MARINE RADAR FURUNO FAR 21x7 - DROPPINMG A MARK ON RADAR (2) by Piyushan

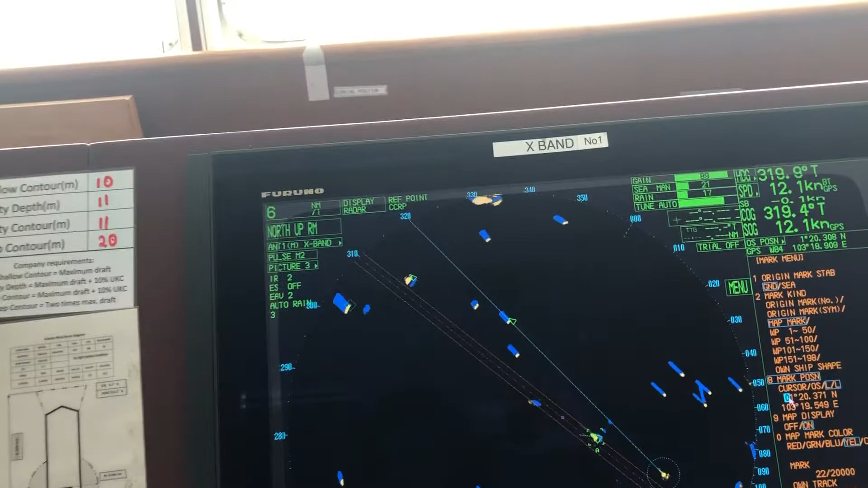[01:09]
your position here okay I will I will I will take a reference point from the
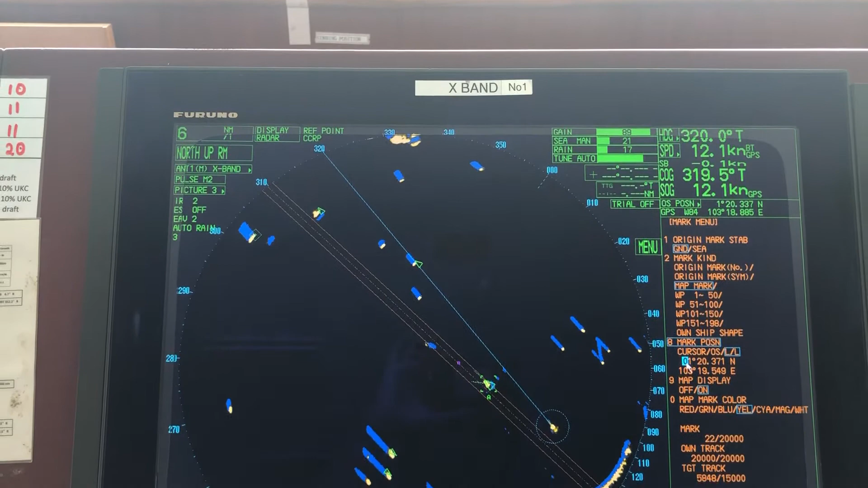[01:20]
can left click and take the highlight to the other or
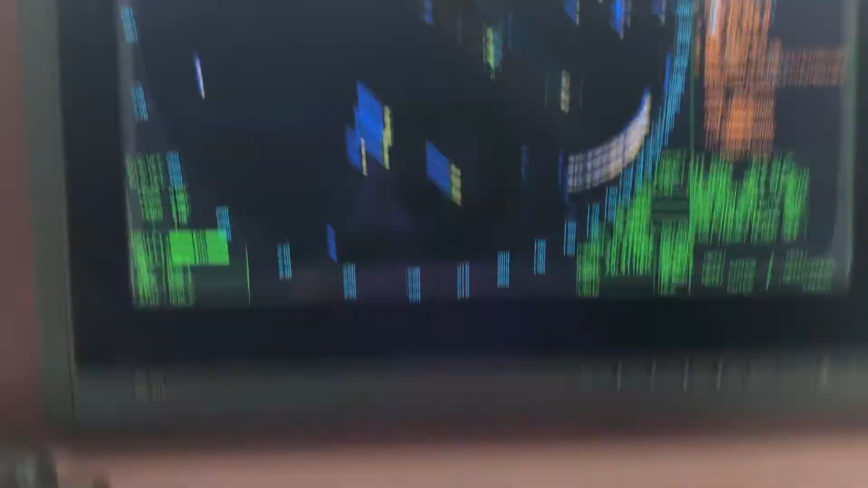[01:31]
I always use the keypad which is quicker and easier
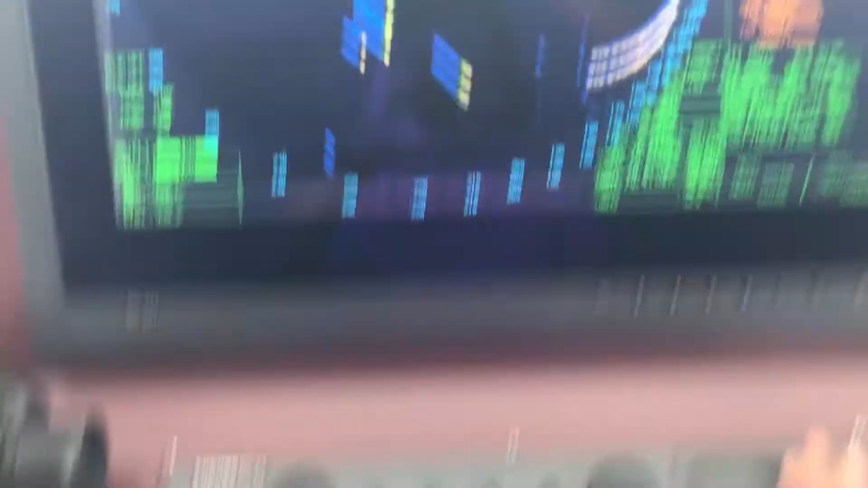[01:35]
so
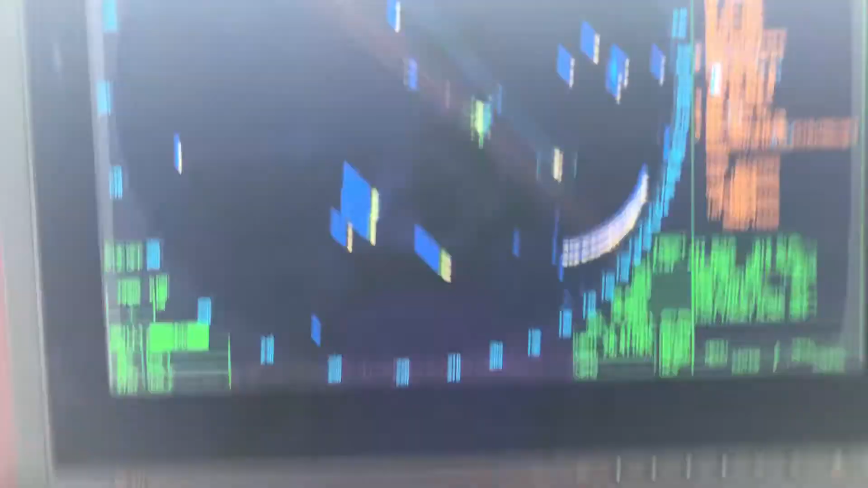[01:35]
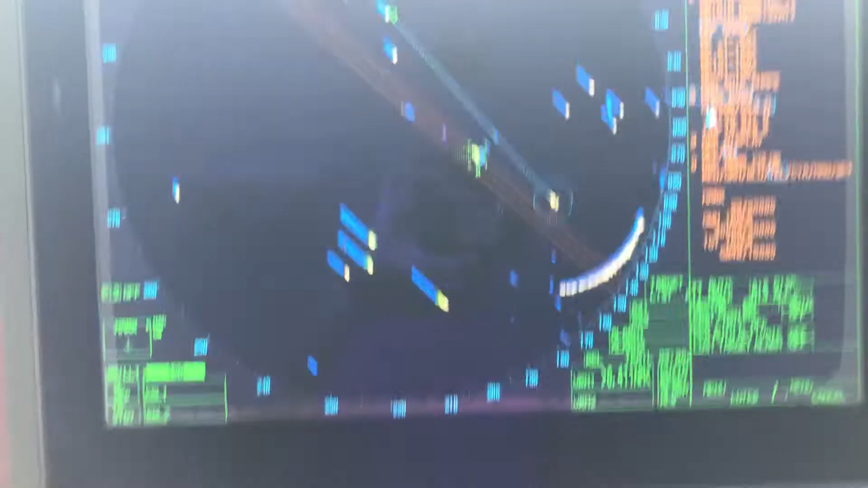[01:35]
what I'm going to use the position is 1 0 1 2 3 8 9 8 and 1 0 3 1 0 3 1 3 3 2 3 it's here if you want to drop another one simply okay I will say I will change this now see 0 1 1 5 and
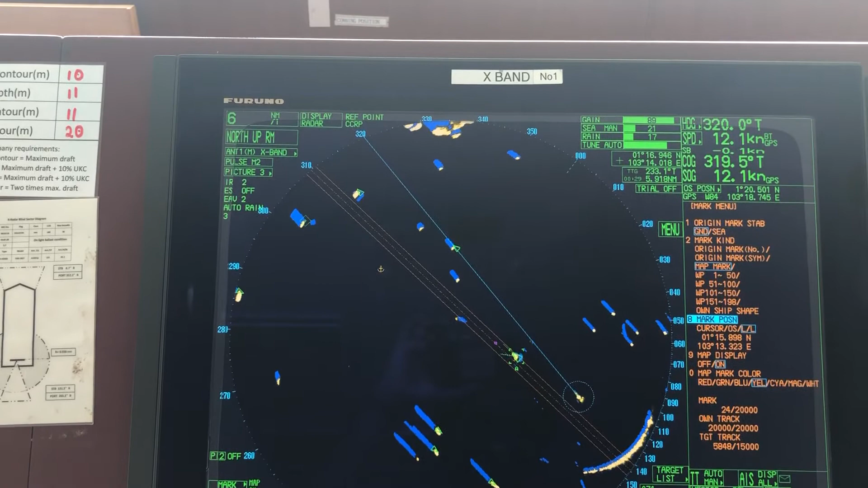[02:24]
where is this 0 1 1 5 oh it's it should be further down say okay you have so the deleting of the marks see same as I explained to you in the previous video okay scroll scroll scroll the rotate the scroll wheel and take and take until it shows mark delete and take it
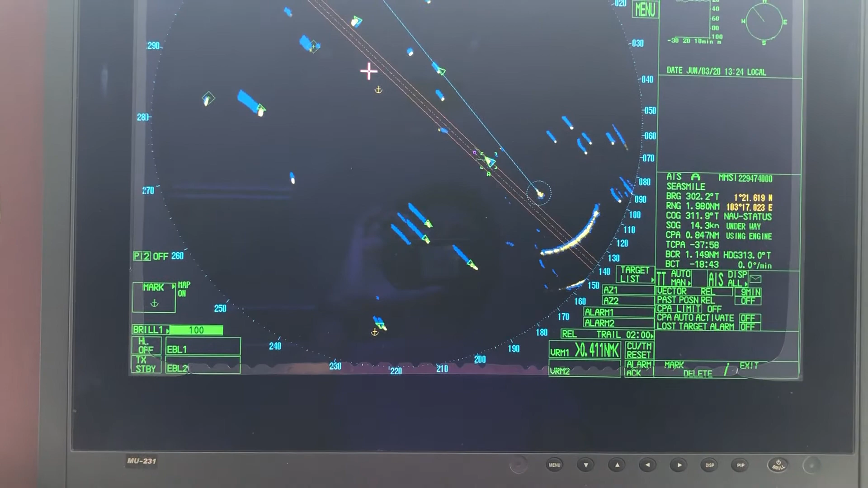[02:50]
to the mark on top of the mark left click and left click so this will be helpful for you when you approach an